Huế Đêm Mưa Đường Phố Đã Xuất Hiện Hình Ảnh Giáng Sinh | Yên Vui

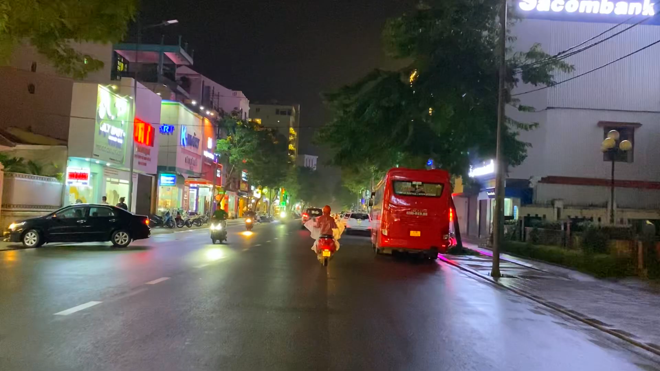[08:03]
không có điền này dài tỷ đường mệnh nghệ vào núi, nó rơi khỏi phố Tây, sang này tuyển đường đi,
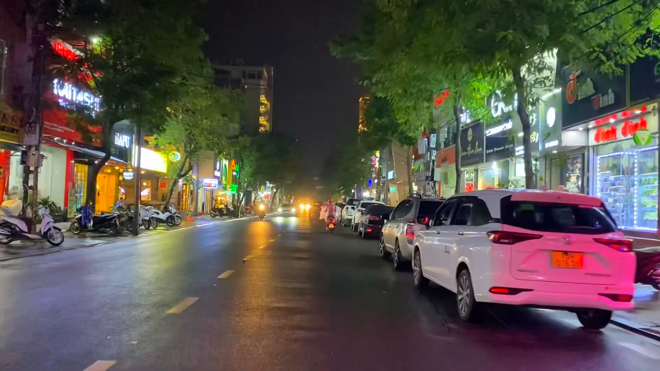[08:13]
nó mưa ngày thầy vắng đó nha, dịp cuối năm đó nha, người ta bắt đầu đi mua sắm, đường mệnh nghệ đi đi cơ tiêm bán hàng nha, gọi là đồ dùng nó ăn mặc, hảo quân dây dắt,
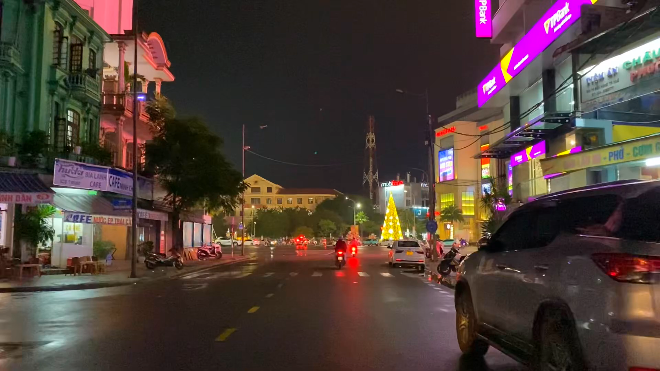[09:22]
đây, khu vực mà có không khí giáng sinh sớm nhất,
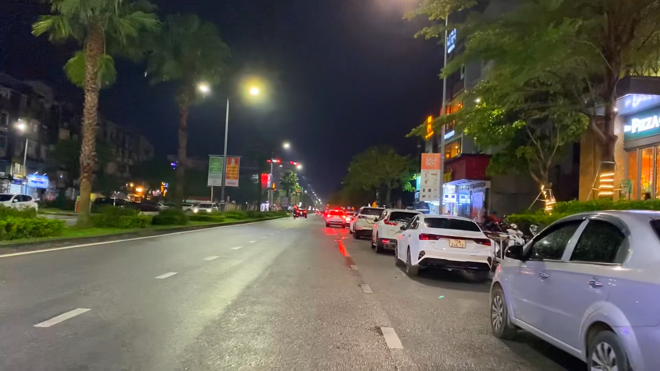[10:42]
bây giờ ra đường Huế ô tô nhiều lắm luôn, ô tô xe hơi đó, quả chơi đó, tây mưa thì thấy ô tô nhiều xe máy đó, nhìn cái vệ trong cư bên kia,